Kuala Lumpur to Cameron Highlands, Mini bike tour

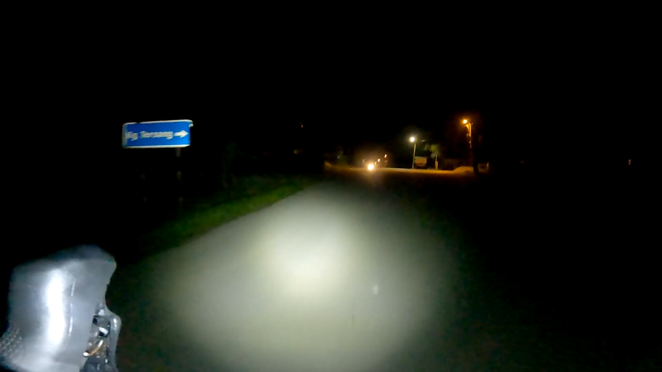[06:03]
Right, I think I'm on my own now.
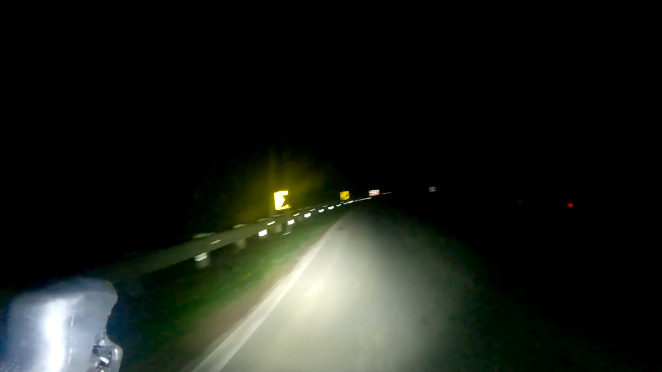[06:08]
In tiger country. It's so dark out here. This is just the light from my screen.